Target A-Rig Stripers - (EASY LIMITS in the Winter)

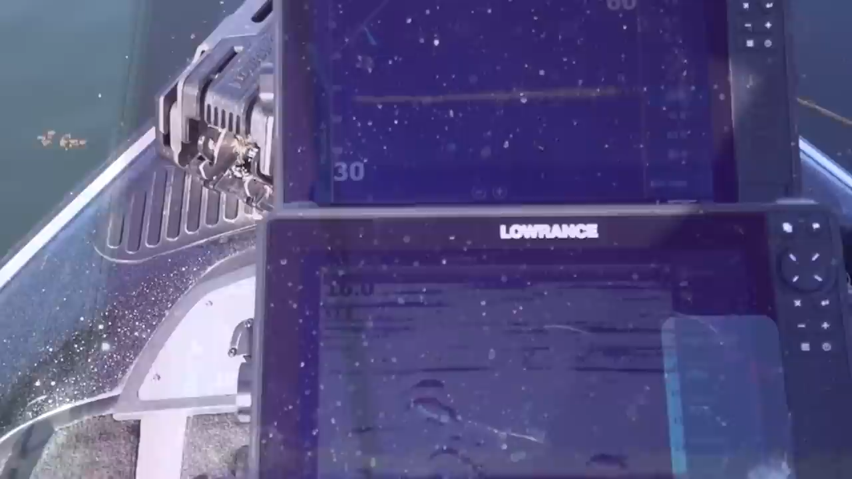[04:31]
Look at them on shimano on that 2D, and you'll see them on the live when they turn in.
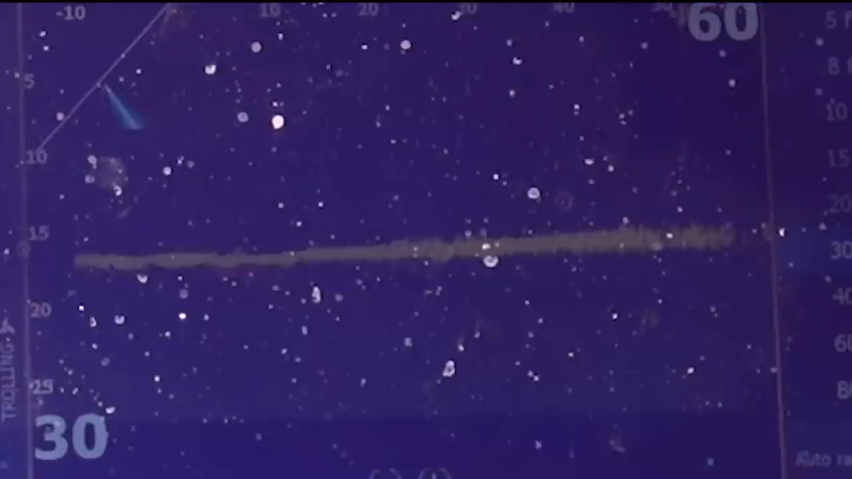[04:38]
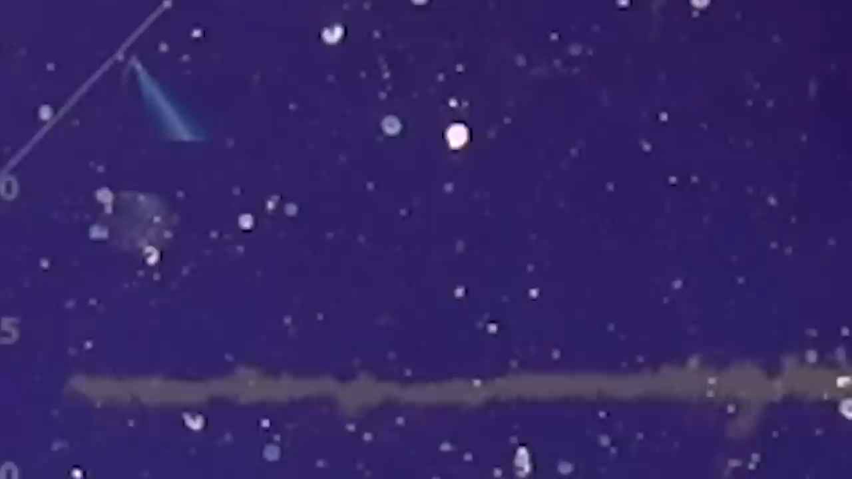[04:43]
Those are all stripers on the active on the left. You can see them coming in.
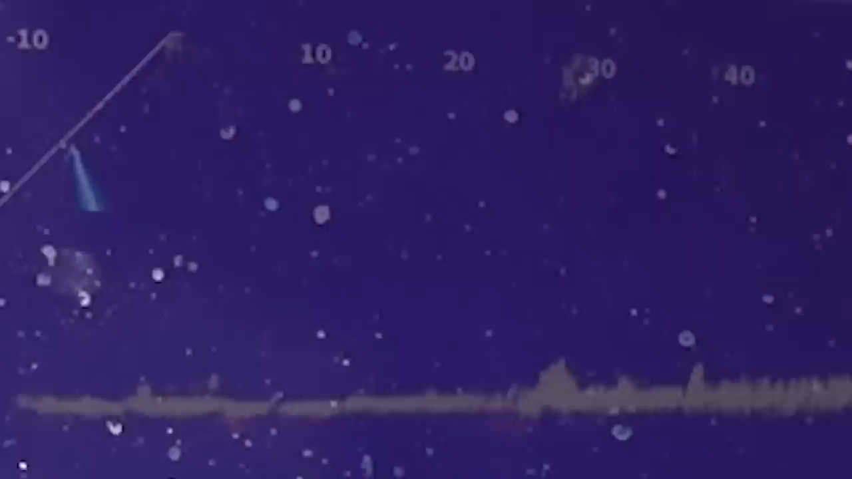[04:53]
Oh, the bunch down there. Look at all the active.